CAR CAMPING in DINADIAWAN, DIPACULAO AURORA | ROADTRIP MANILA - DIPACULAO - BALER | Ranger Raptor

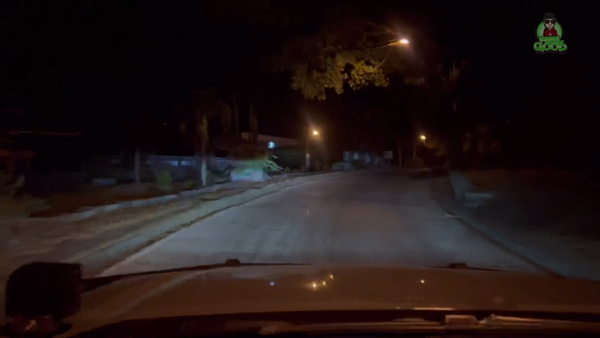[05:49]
Mami, lapit na? Yes. Lapit na. So yun, ang Dito na tayo ngayon sa ibabaw ng dam.
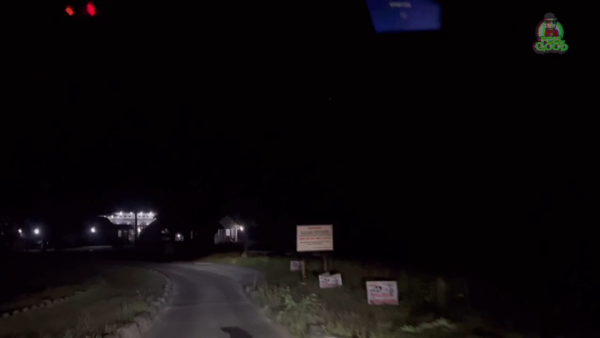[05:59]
So, time check
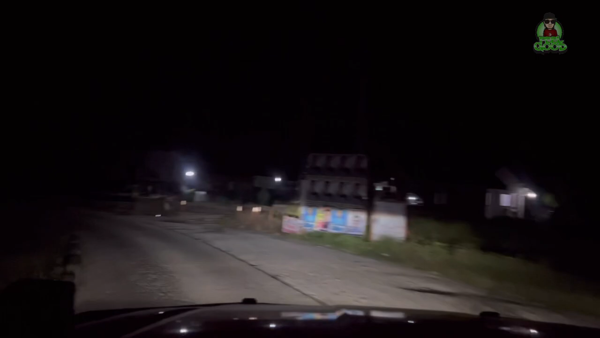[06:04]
7:51. Undilem.
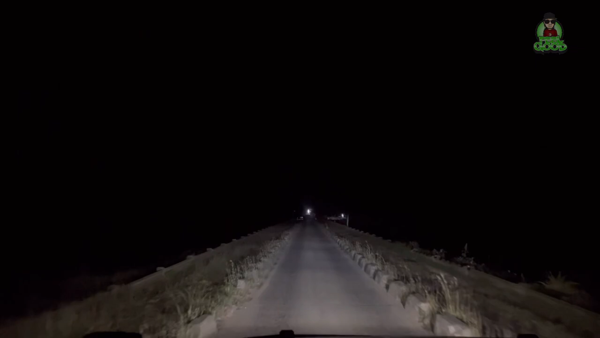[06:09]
Yung dito pag umaga, ito tubig sabay sa kabila. Ano? Mami! Itong left side tubig. Itong right side puro puno.
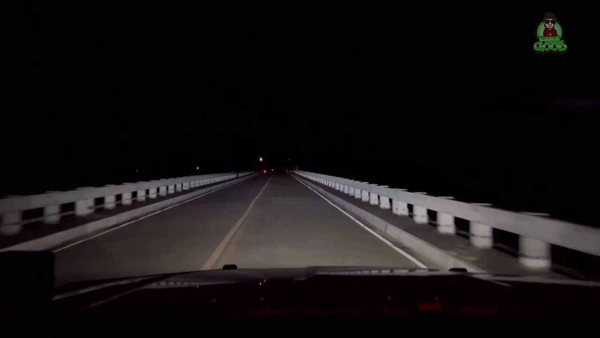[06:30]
Time check 8:20. Dito tayo sa Marina Aurora. So next na nito, Baler na.
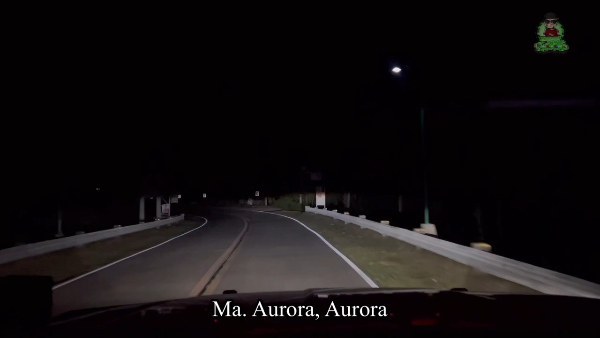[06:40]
Ngayon time check 8:36. Nasa DIPACULAO na tayo. So konti na lang. Nasa Dinadiawan na tayo.